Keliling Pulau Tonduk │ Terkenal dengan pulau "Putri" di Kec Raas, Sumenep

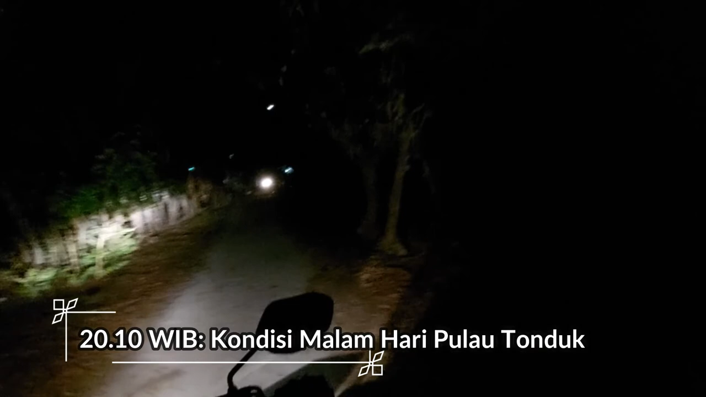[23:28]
Ada beberapa rumah warga yang menggunakan solar panel yang mandiri.
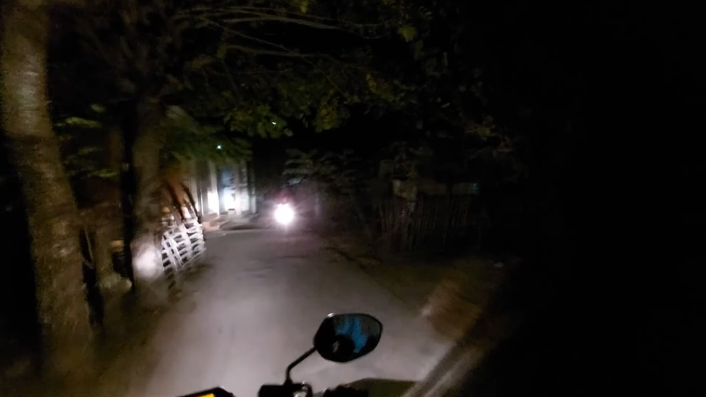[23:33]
Iya. Ada yang memang gelap gulita ya Pak? Iya.
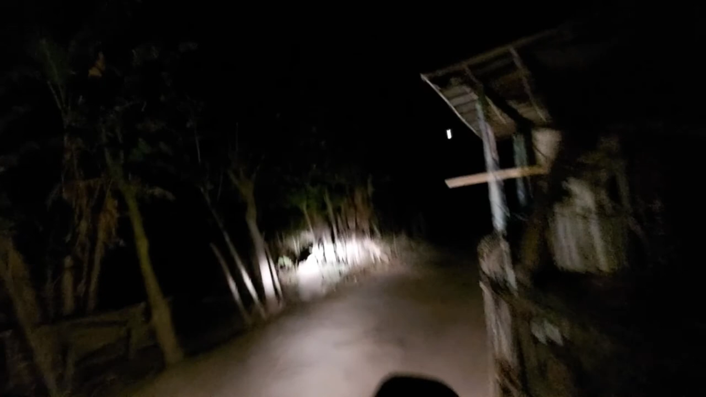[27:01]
Iya kan dari selatan. Iya. Ini barat mas ini pak. Ini barat ya. Iya. Ini jalan ke selatan.
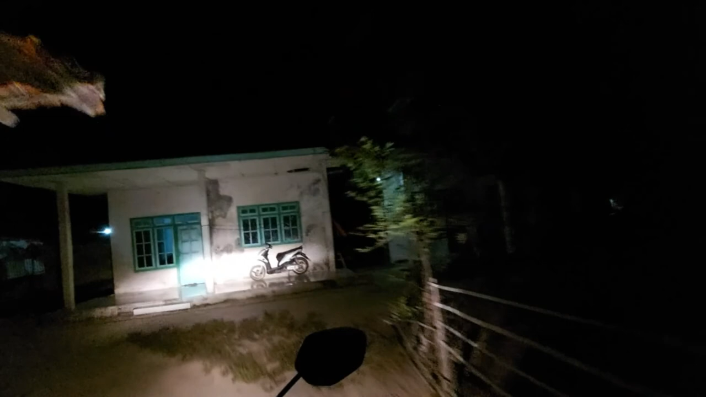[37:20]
Makanya nyala semua ini. Itu masjid, Pak. Masjid ya.
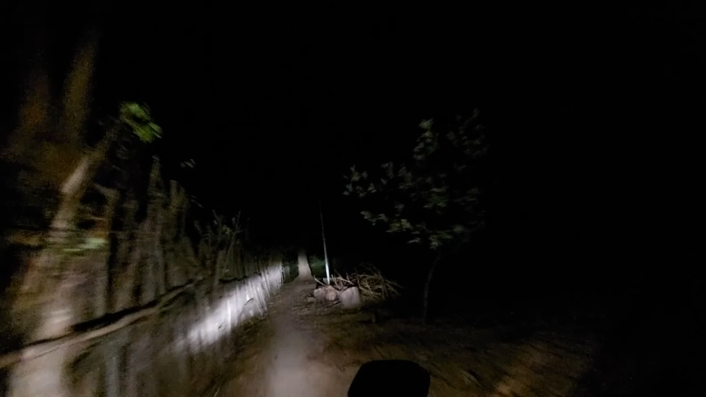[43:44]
Pulaunya kecil ya. Ya kok masih ada hutan-hutan gini.